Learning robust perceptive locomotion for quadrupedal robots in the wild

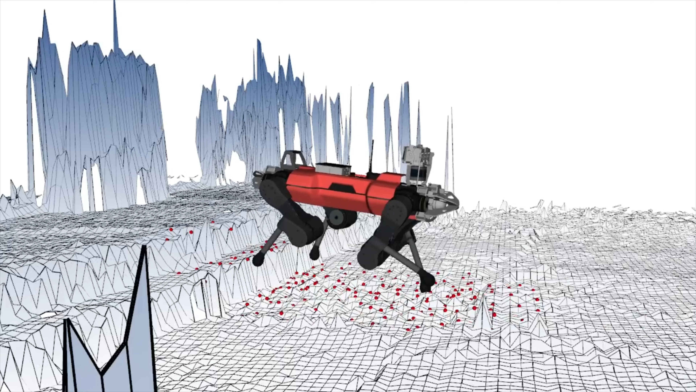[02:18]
this information to anticipate upcoming terrain and perform smooth locomotion over obstacles.
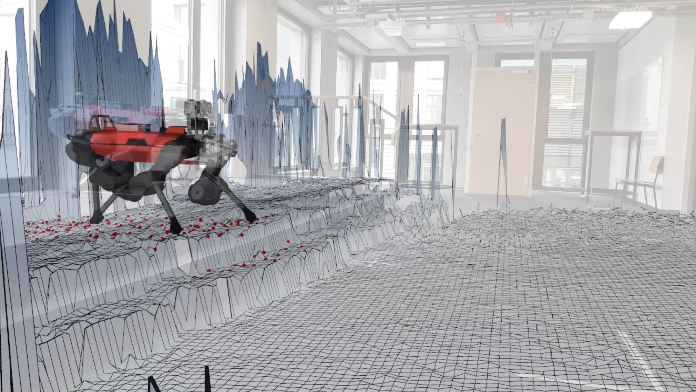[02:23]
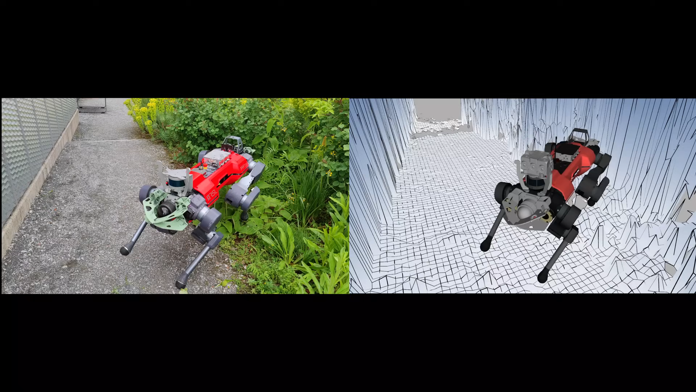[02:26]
However, this map information frequently becomes unreliable in the real world.
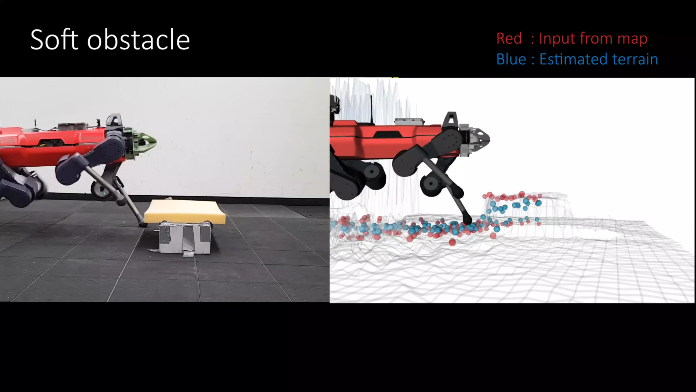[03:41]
When the robot tries to step on the compliant surface,
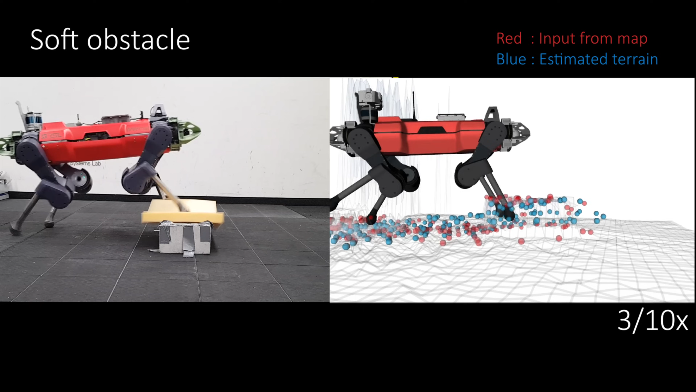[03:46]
the sinking foot contradicts the anticipated terrain profile and the policy immediately revises its internal belief about the terrain.
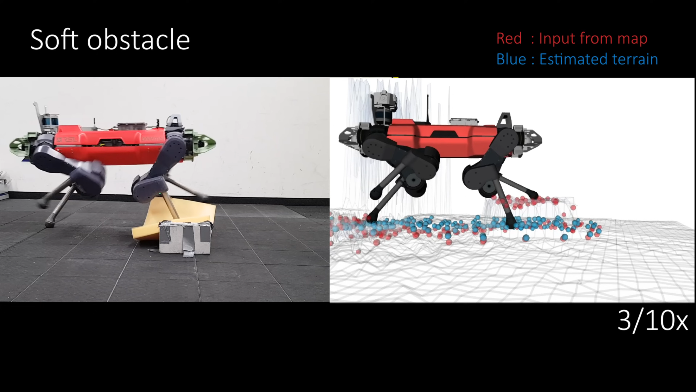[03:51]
This estimate remains intact as the robot continues stepping due to the recurrent structure of the encoder.
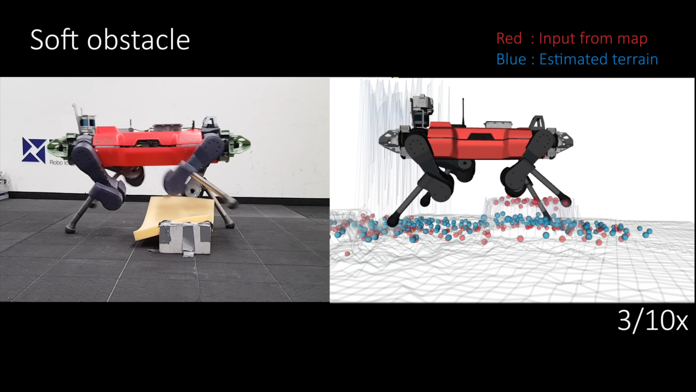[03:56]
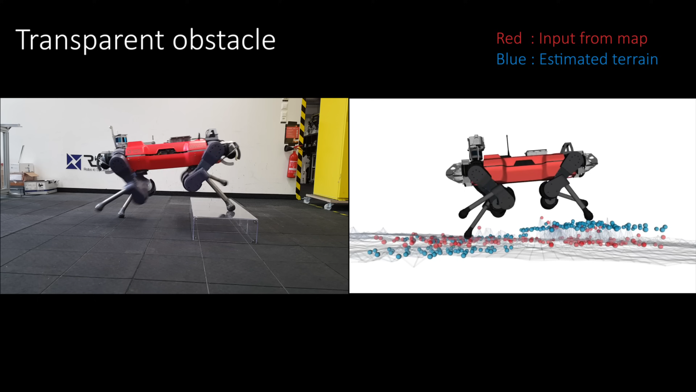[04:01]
This also enables stepping over the transparent obstacle.
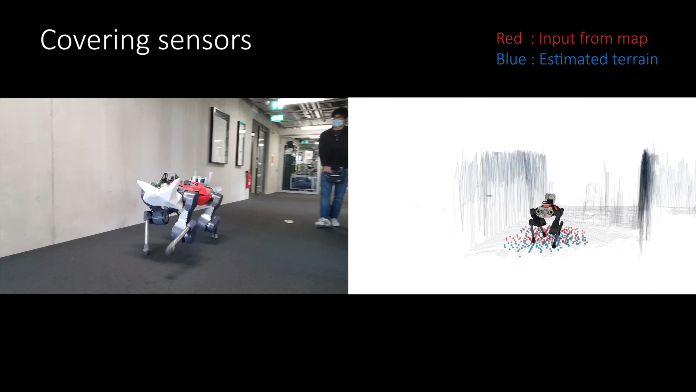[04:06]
Even while the sensor is covered, it can utilize the proprioceptive information.
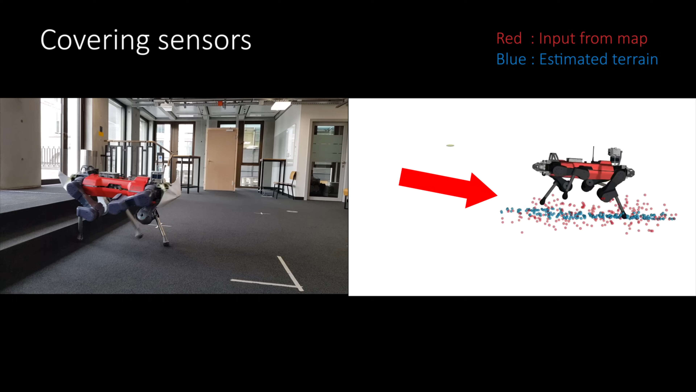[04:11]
Once it hits the step, it can recognize and walk over a stair.
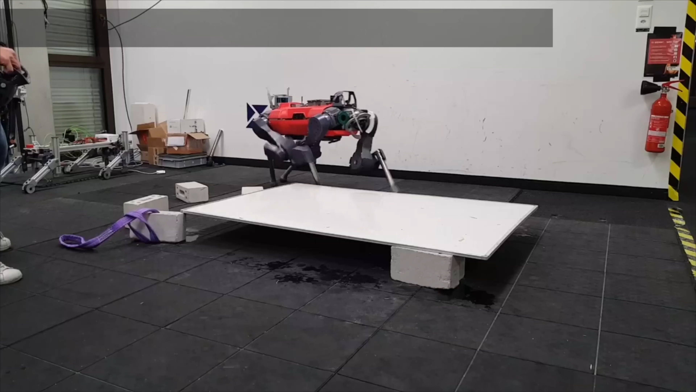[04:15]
The belief encoder can also estimate friction, making it robust against slippery surfaces.
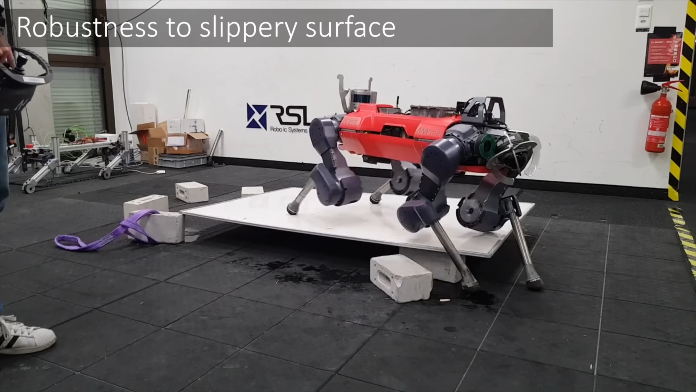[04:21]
And it can also estimate external disturbances, making it robust against them.
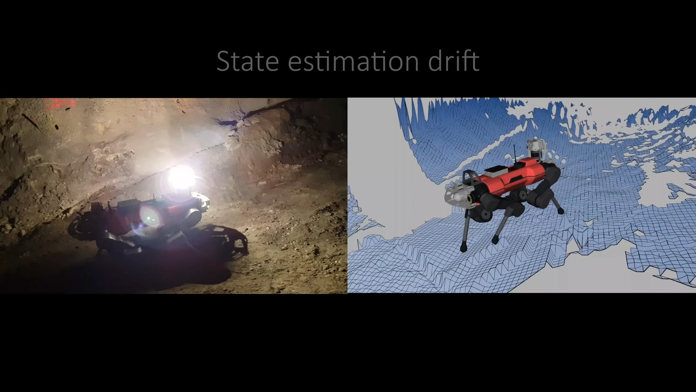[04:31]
This automatic and adaptive integration of exteroception and proprioception makes our policy robust to exteroception failures frequently encountered in the wild. On loose ground, feet sink into the soil which causes drift of the kinematic pose estimator used to construct the height map. The robot proceeds regardless and locomotion remains smooth and fast.
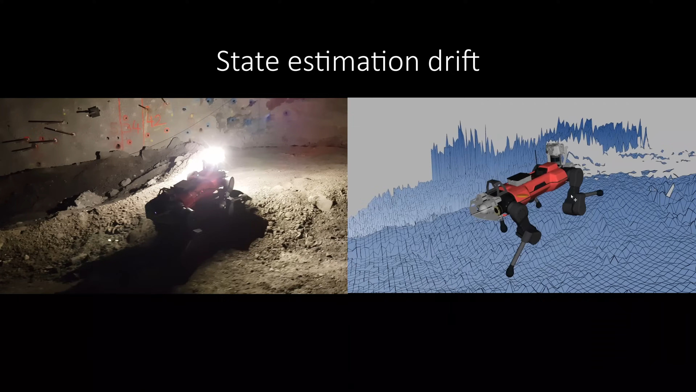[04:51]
In deep snow, height information has a large height bias or is completely missing.